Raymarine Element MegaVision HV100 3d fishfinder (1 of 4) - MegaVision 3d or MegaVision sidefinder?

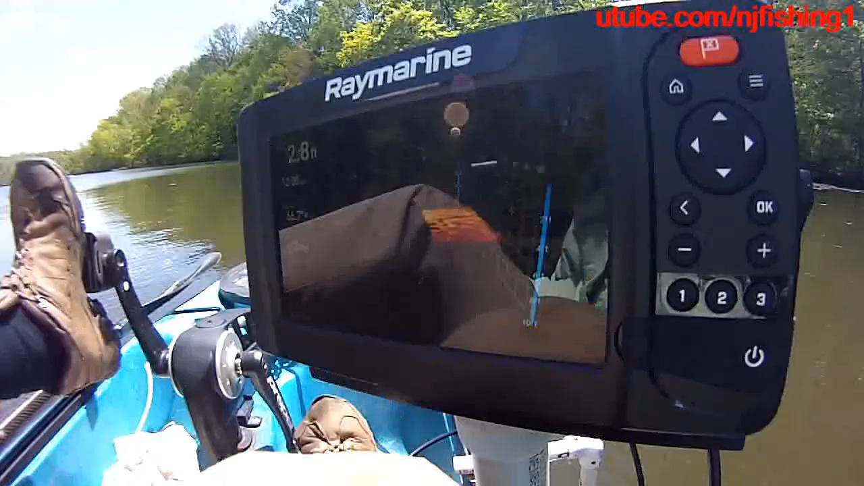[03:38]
This is my 3D fish finder. The watts is going up to 12 watts. 11.9 watts. 12.1 watts. 11.6 watts. 12.7 watts. Right now I'm in 3D mode.
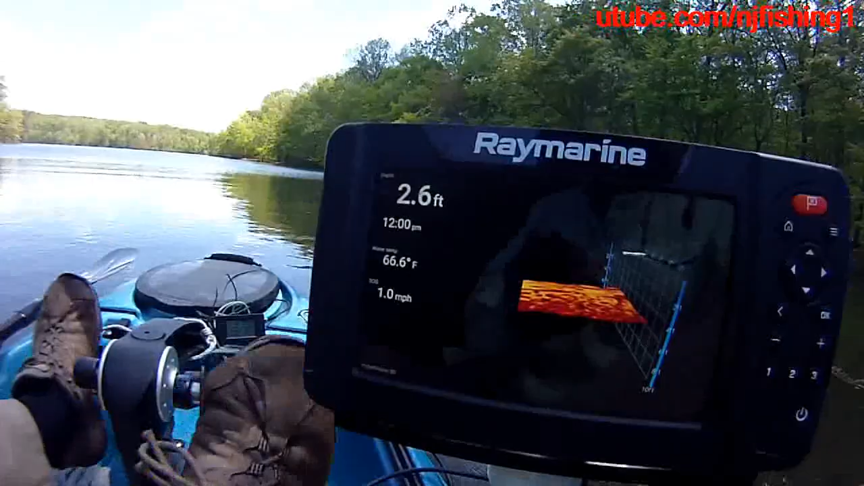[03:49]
On screen: depth 2.6 ft, water 66.6°F, speed 1.0 mph
2.5 feet deep.
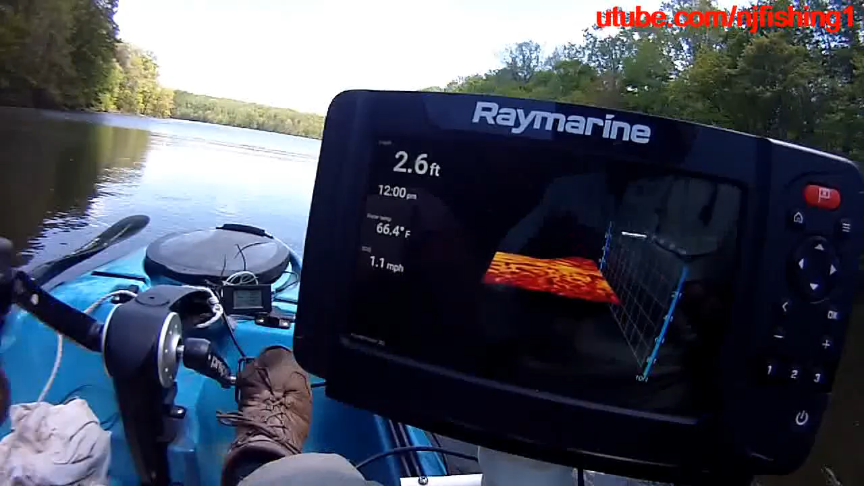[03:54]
On screen: depth 2.6 ft, water 66.4°F, speed 1.1 mph
64 degrees. I'm going at 1.1.
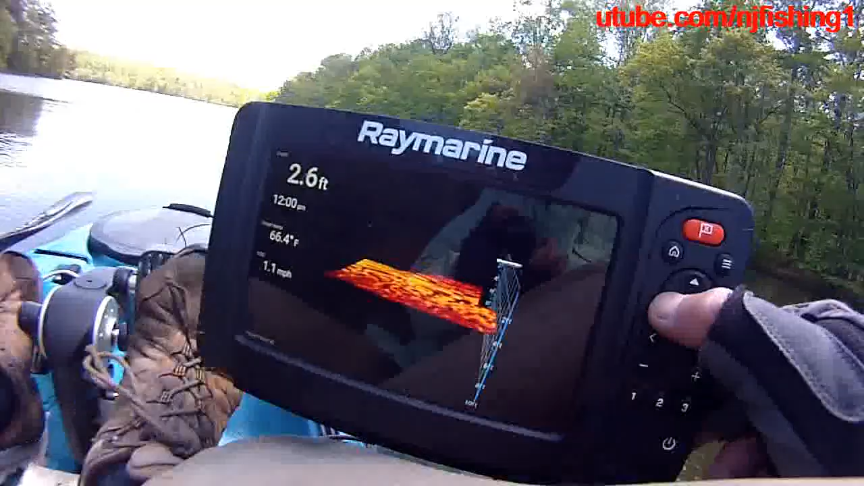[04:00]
On screen: depth 2.6 ft, water 66.4°F, speed 1.1 mph
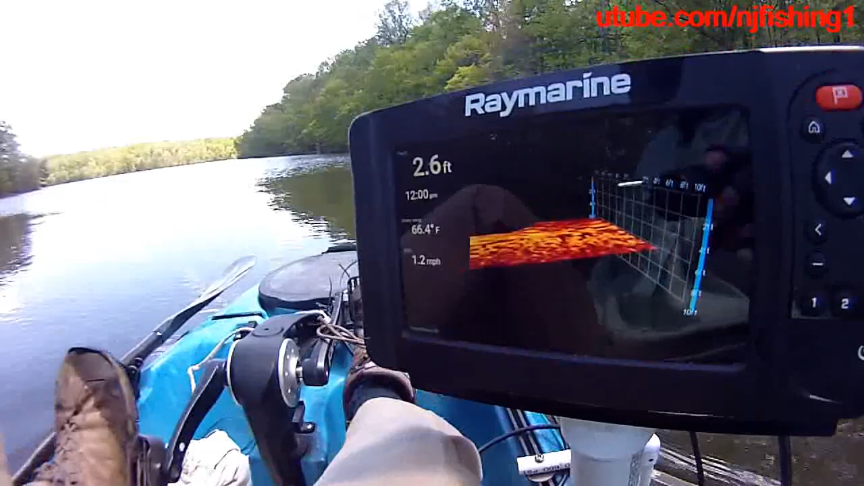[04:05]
On screen: depth 2.6 ft, water 66.4°F, speed 1.2 mph
I'm trying to zoom in. It's 12.4 watts. 12.1 watts.
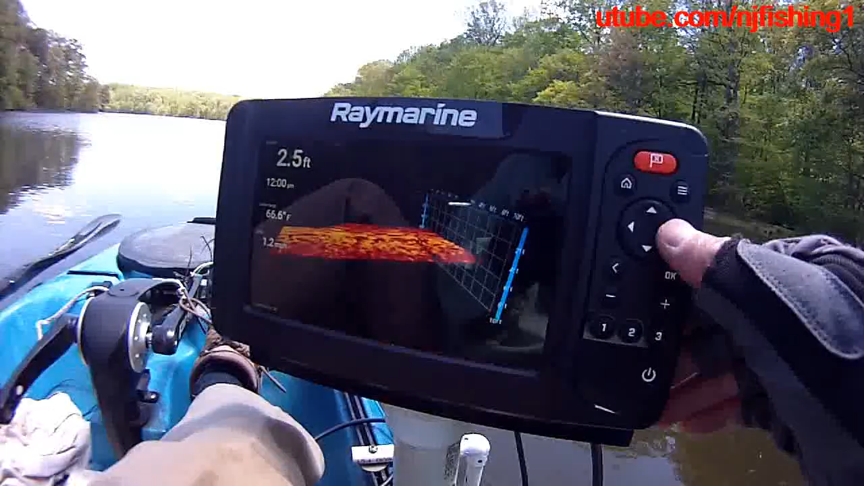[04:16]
On screen: depth 2.5 ft
So it's very shallow here.
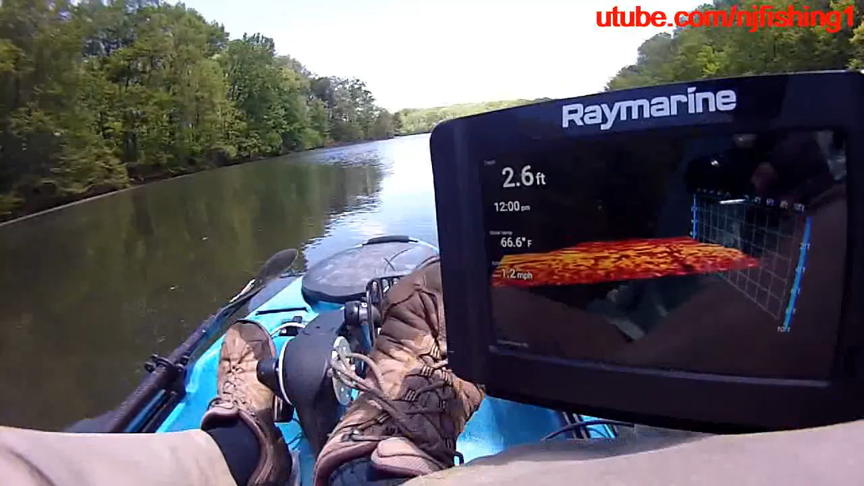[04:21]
On screen: depth 2.6 ft, water 66.6°F
So I'm gonna try to get out there a little bit. It's 66.7 degrees. 2.7 feet.
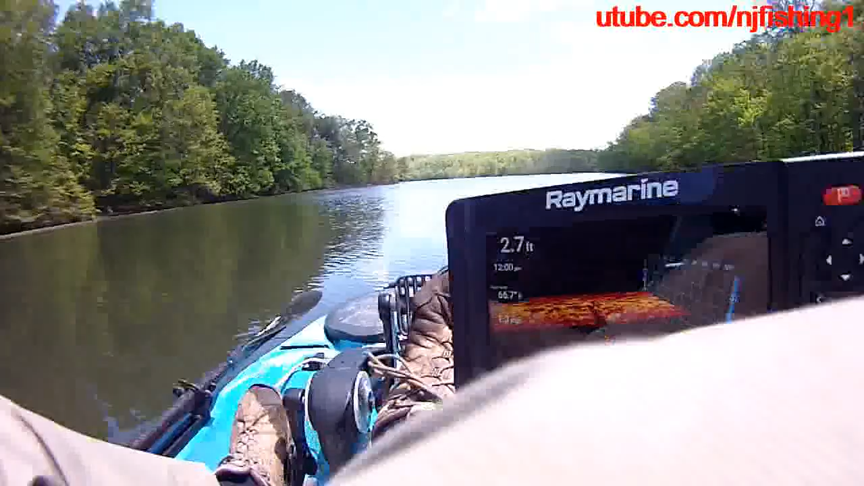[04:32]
On screen: depth 2.7 ft
Very shallow here.
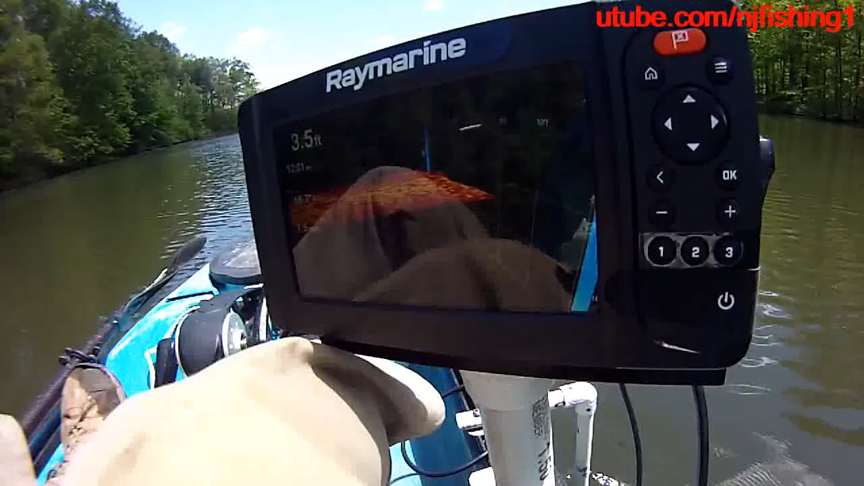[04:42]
You can see my fish finder. So this is the 3D mode. Now it's getting to 4 feet. 4 feet. Okay. 4 feet. And this is the 3D. 11.6, 11.7 watts. So what are the... 11.6, 11.7 watts.
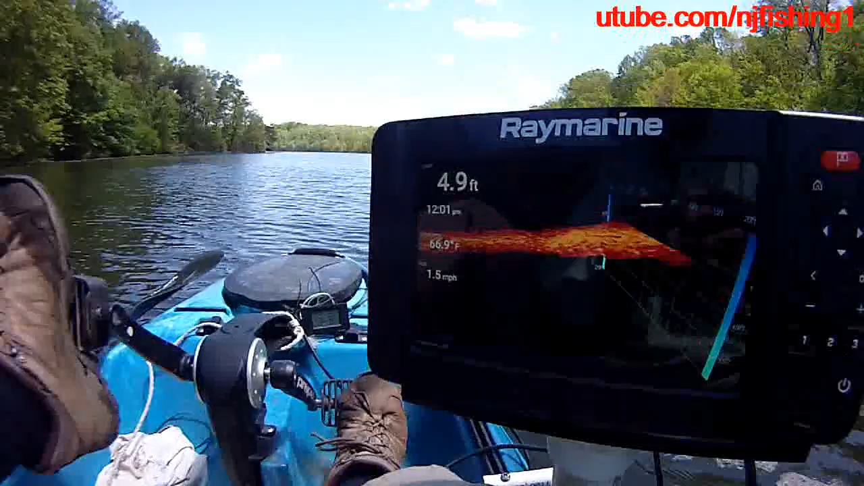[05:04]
On screen: depth 4.9 ft, water 66.9°F, speed 1.5 mph
This is the 3D. So let's go to home and let's
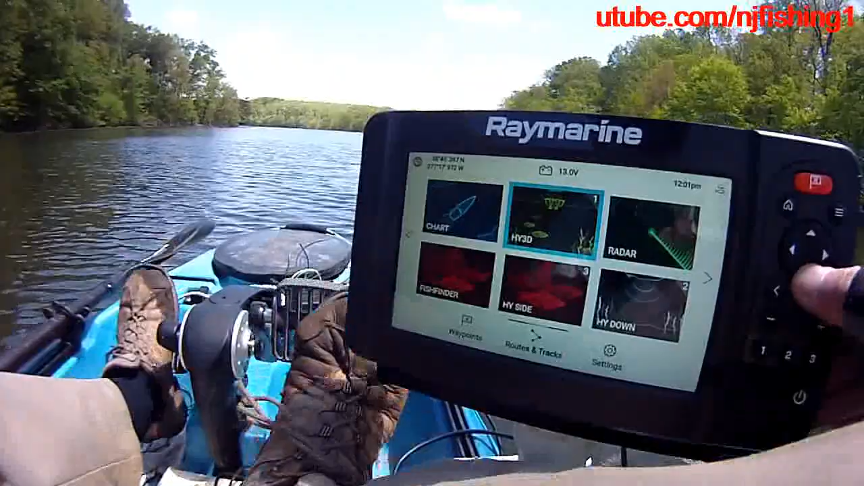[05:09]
just do traditional sonar.
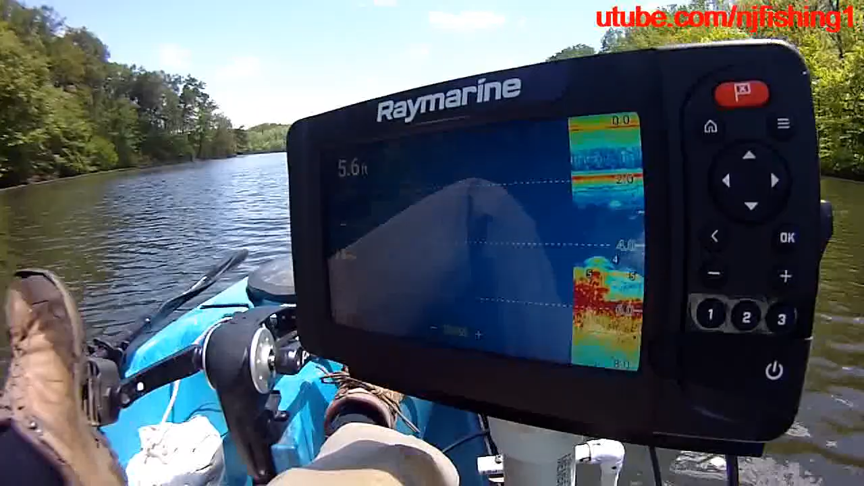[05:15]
On screen: depth 5.6 ft
So this is the traditional sonar here.
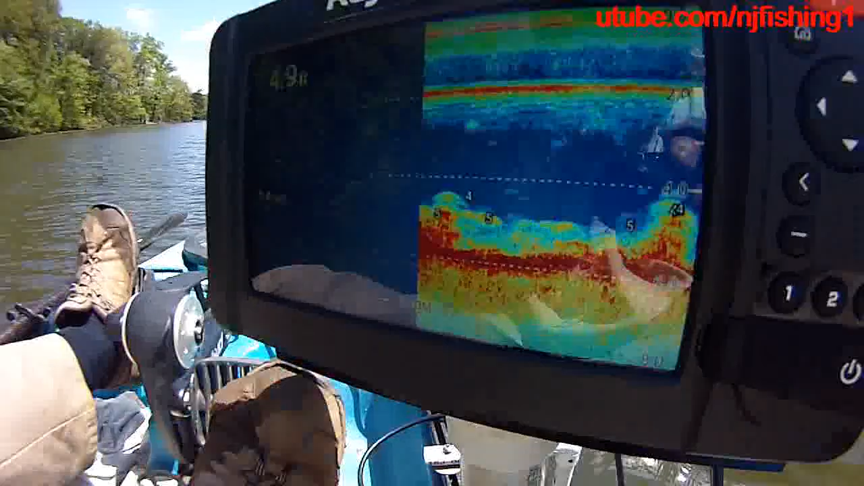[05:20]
I don't know if it's mega imaging but 5.4 watts.
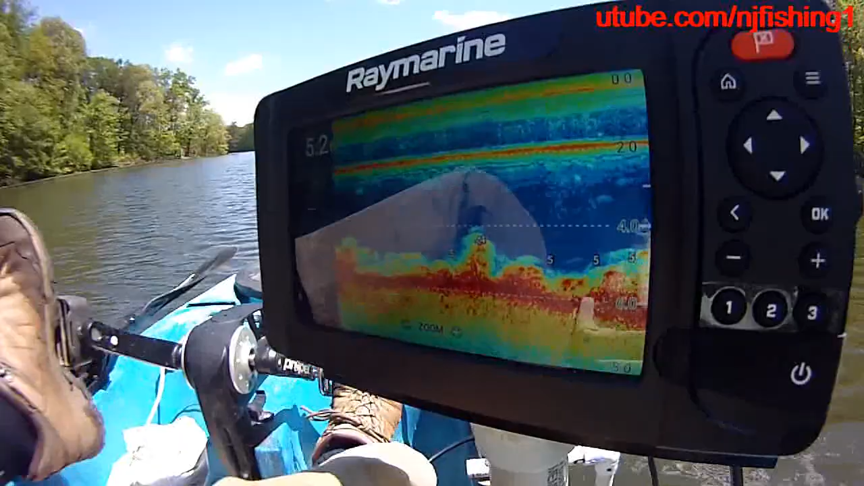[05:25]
5.4 feet. It's doing 9.9 watts, 9.8 watts, 9.7 watts.